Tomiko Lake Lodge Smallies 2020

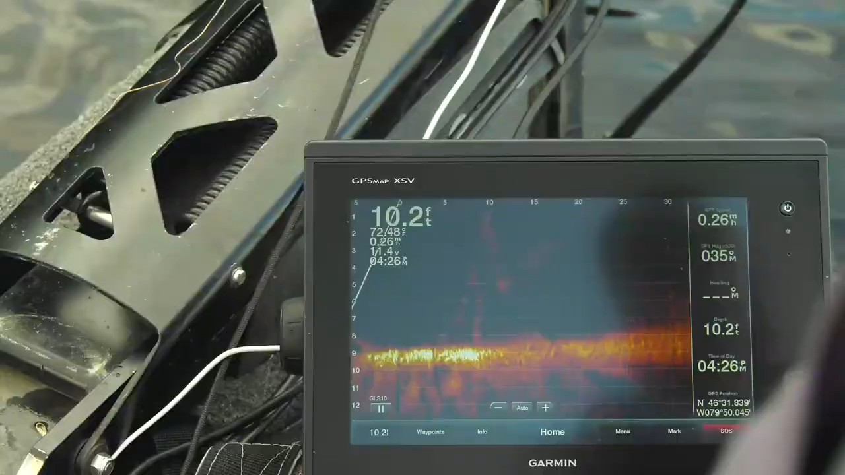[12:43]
On screen: depth 10.2 ft
saw one on the screen oh there's one that was right on these edge of these little pads oh
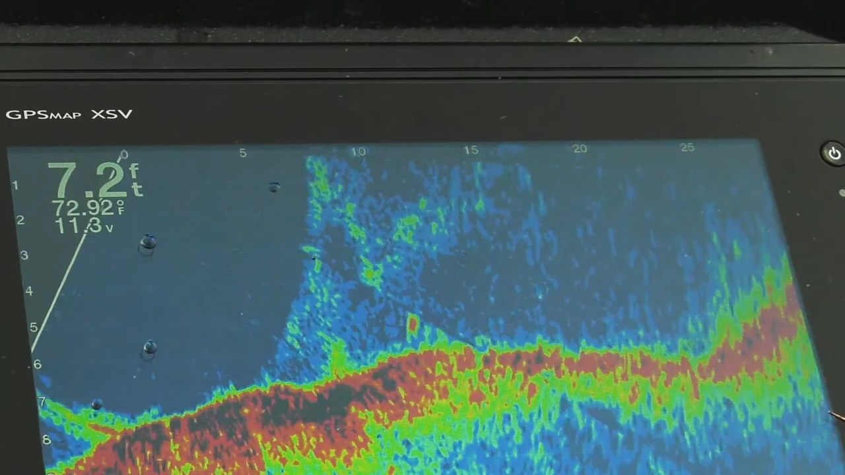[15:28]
On screen: depth 7.2 ft, water 72.92°F
I missed him oh there he is right there here they come here